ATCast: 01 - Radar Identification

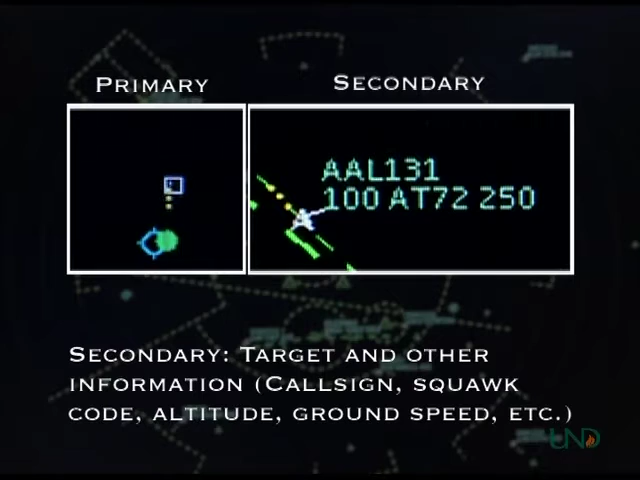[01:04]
It shows the call sign, squat code, altitude, and ground speed of the aircraft. There are six methods that can be used to radar identify a target. These six methods are divided into two groups.
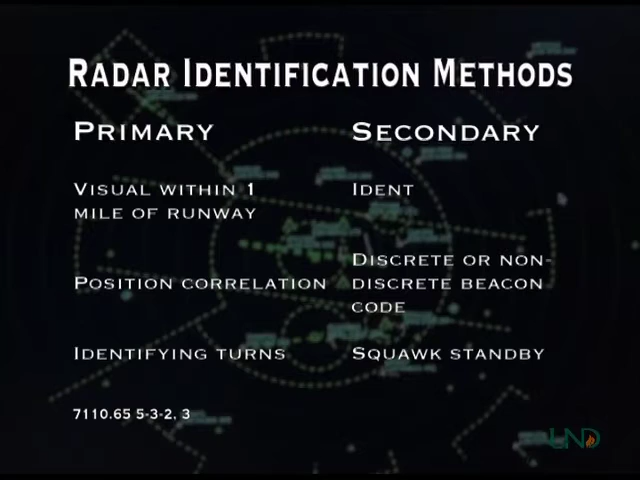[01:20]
Three methods are used for primary-only targets, and three are used for targets displaying secondary information. We'll begin with the primary radar identification methods. The first primary radar identification method is observing a target within one mile of the departure end of the runway.
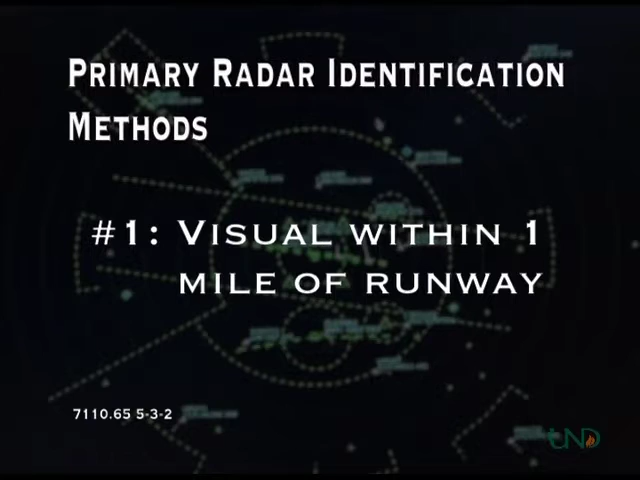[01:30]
This method is only valid if receiving a rolling call from the control tower. If a rolling call is not received, then another radar identification method must be used. In this example, Northwest 185 is departing from Academy Airport.
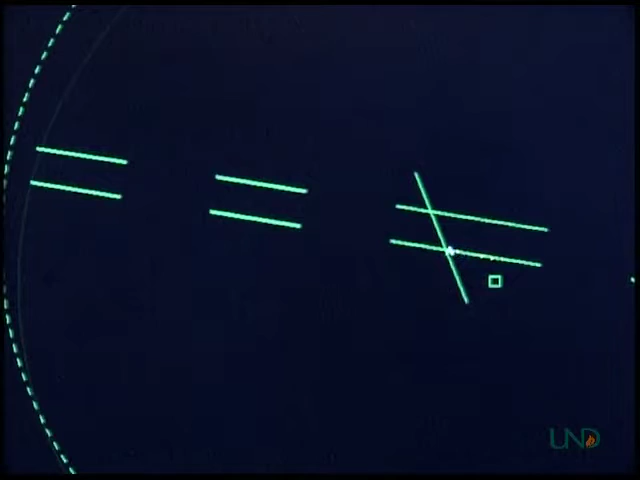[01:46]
The tower makes a rolling call to departure.
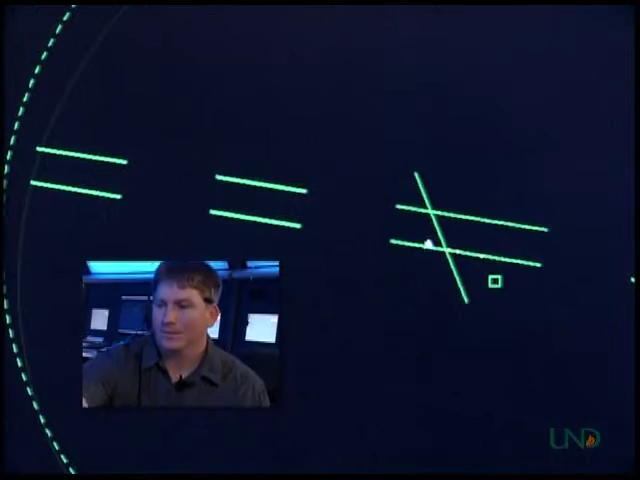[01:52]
Academy, departure. Northwest 185, rolling. Mike, whiskey. Romeo Hotel. Once the aircraft takes off, tower will instruct the pilot to contact the departure controller. Academy, departure.
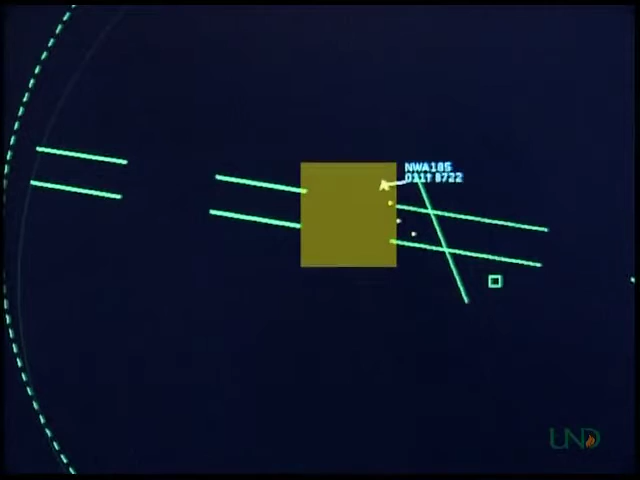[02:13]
Northwest 185 with you climbing through 1,200 for 5,000. The controller sees Northwest 185 within one mile of the departure end of the runway, and radar identifies the target. Northwest 185, Academy, departure. Radar contact. The second method is called position correlation.
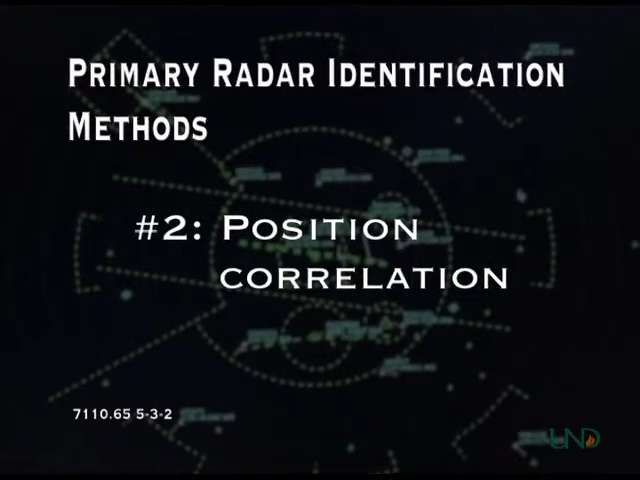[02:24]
This method involves the pilot reporting his or her position relative to a fixed or visual reporting point, and the controller observing the target at that location in a heading that is consistent with the pilot's reported intentions. In this example, an aircraft has just taken off from Lazy J Ranch, heading north.
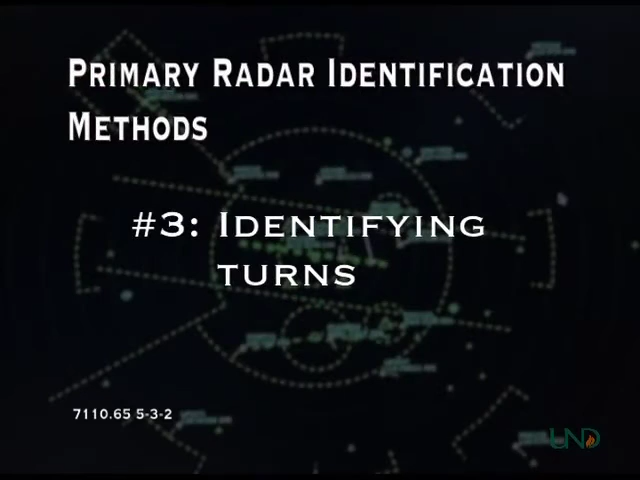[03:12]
The third method utilizes identifying turns. An identifying turn is defined as a turn of 30 degrees or more. When issuing identifying turns, be mindful of other aircraft in the area.
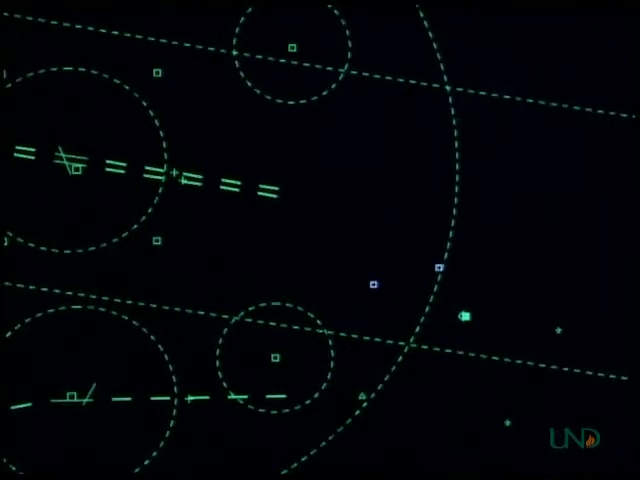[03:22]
In this example, Su-55 has taken off from Vinny and is squawking VFR. The pilot requests flight following, and the controller issues an identifying turn. Academy, departure.
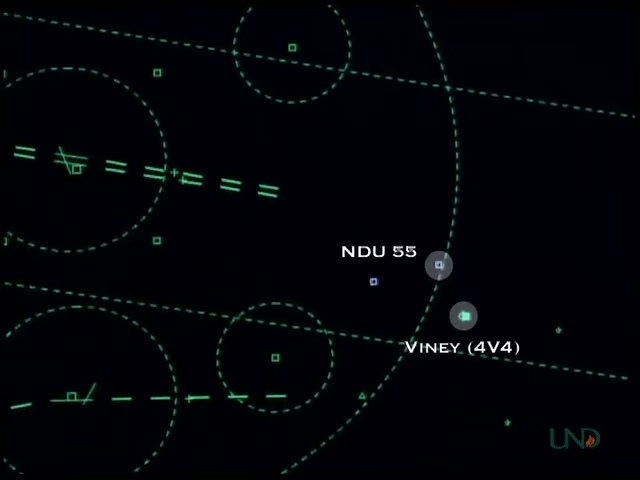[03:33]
Su-55 is with you three miles north of Vinny Airport, requesting transit advisories for a Piper Warrior at 6,500. Su-55, academy departure. Turn 90 degrees right for radar identification. Su-55, right 90 degrees. Once the target is observed making the turn, the controller radar identifies the target, advises the pilot of his position, and instructs the pilot to resume own navigation. Su-55, radar contact.
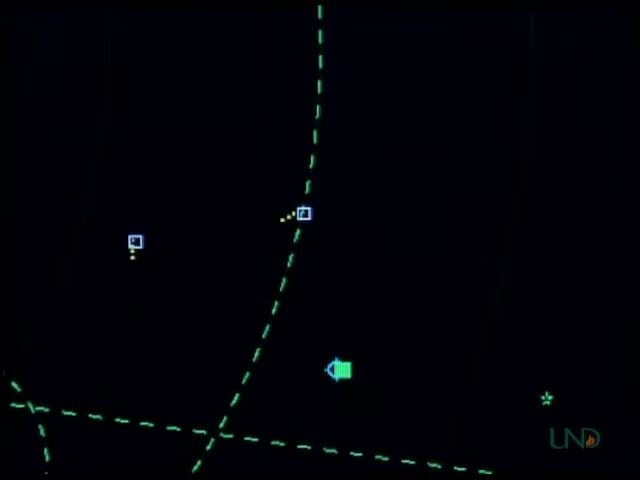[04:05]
Three miles northwest Vinny Airport. Resume own navigation. Any of these three methods can be used to radar identify a target. However, if at any time you are uncertain of a target's identity, you must use more than one of these methods. For example, if you receive a position report, but several aircraft are in the vicinity of the fix or reporting point,
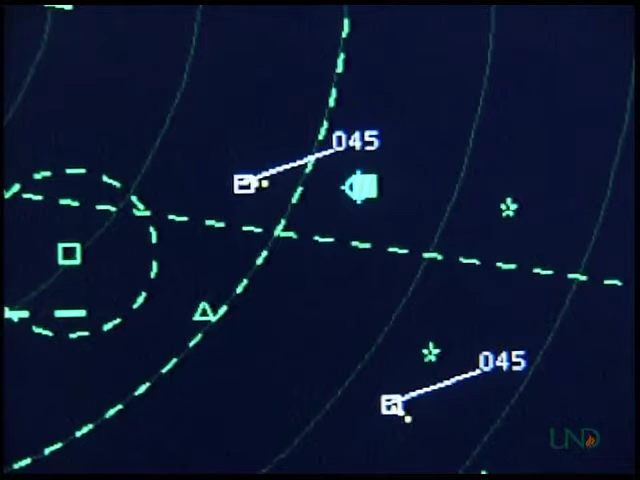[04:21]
you can issue an identifying turn, or more than one identifying turn, to ensure that you are identifying the correct target. When in doubt, always err on the side of caution.
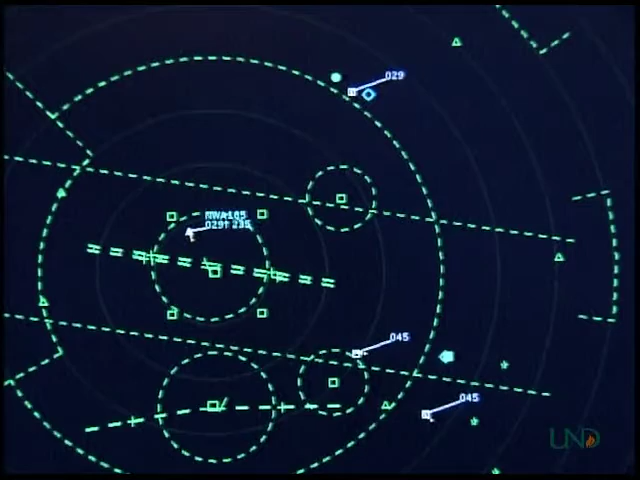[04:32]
In addition to the three primary radar identification methods, there are also three secondary, or beacon, methods. The first method involves asking the aircraft to ident. The pilot will activate the ident feature on the aircraft transponder, and the target will begin to blink on the radar scope.
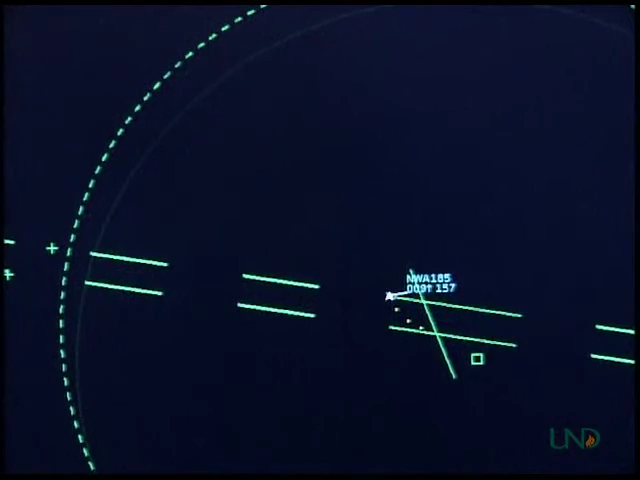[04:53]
In this example, Northwest 185 has departed from Academy, but no rolling call was received. Even though the data tag shows that the aircraft is Northwest 185, the controller must use an approved method to radar identify the aircraft.
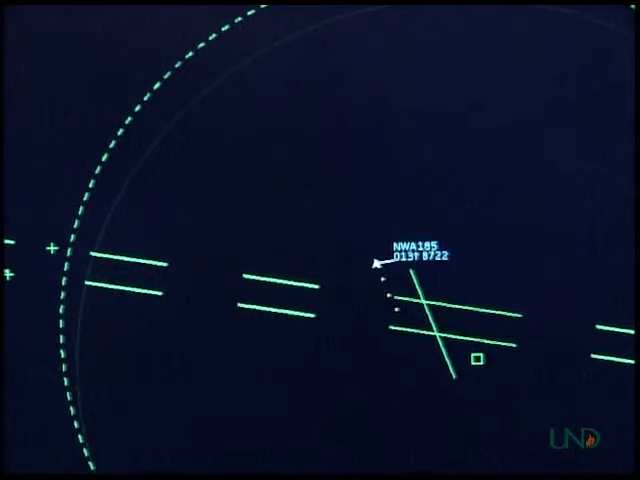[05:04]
Academy departure, Northwest 185 is with you climbing through 1,400 for 5,000.
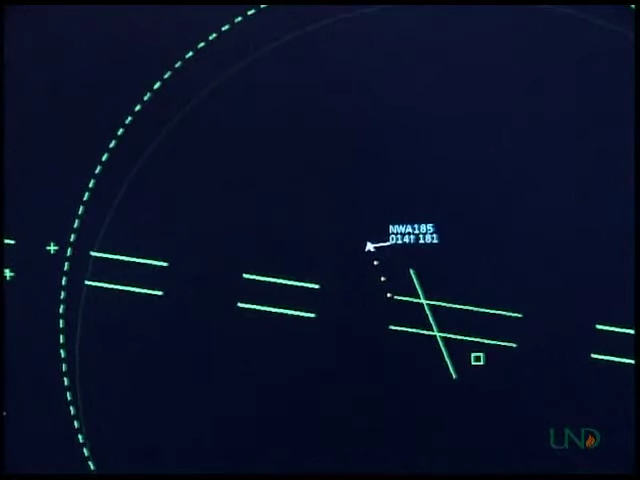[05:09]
Northwest 185, Academy departure, ident. Northwest 185, ident.
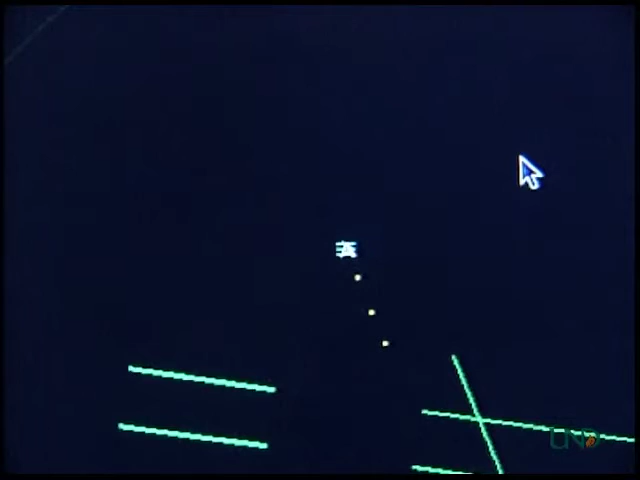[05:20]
The controller instructs the pilot to ident, observes the target flashing on the radar display, and identifies the target.
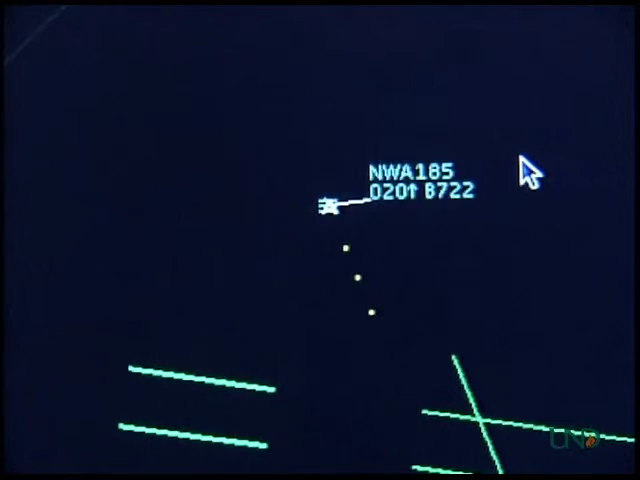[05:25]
Northwest 185, radar contact 3 miles north at Academy Airport.
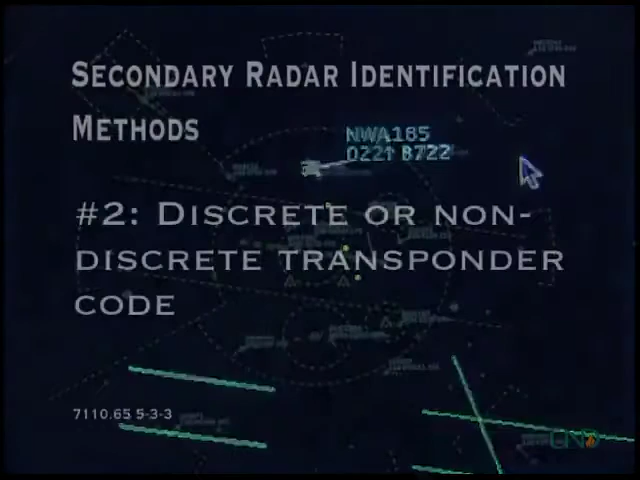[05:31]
The second method involves instructing the pilot to change to a discrete or nondiscreet transponder code, and to observe the change on the radar display. In this example, November 219er Delta Lima has entered Academy airspace, is squawking VFR, and requesting radar services. Academy approach, November 219er Delta Lima is with you inbound from the north, requesting traffic advisors into Academy, or a King Air at 4,500.
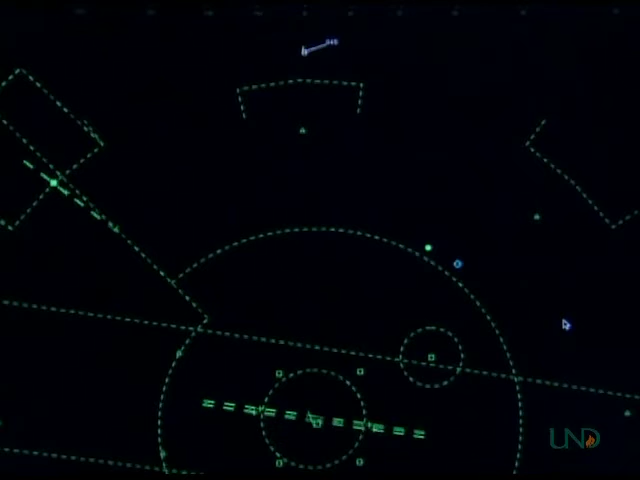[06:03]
The controller instructs the pilot to squawk 0-1-0-1, and observes the code change on the radar display. November 219er Delta Lima, Academy approach, squawk 0-1-0-1. November 219er Delta Lima, 0-1-0-1. The controller then radar identifies the target, and advises the pilot of his position.
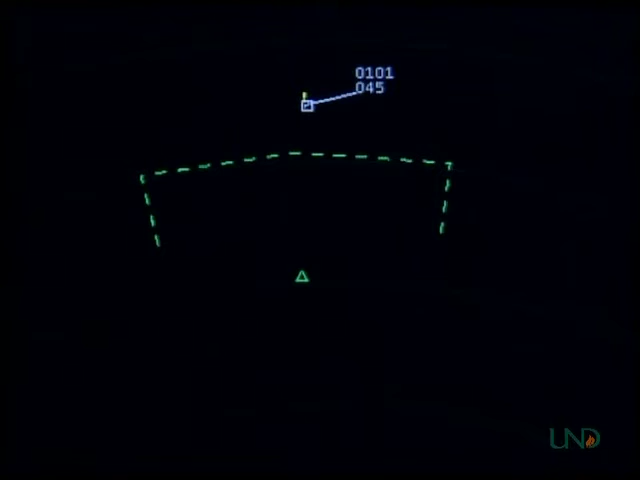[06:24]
November 219er Delta Lima, radar contact 3-5 miles north of Academy Air Force. The third method is to have the pilot squawk standby. On your radar display, you'll notice that the secondary information will disappear, as the pilot changes the transponder to standby mode. Then instruct the pilot to squawk normal, and observe on the radar display that the secondary information returns. In this example, Northwest 185 has departed Academy Airport, but no rolling call was received.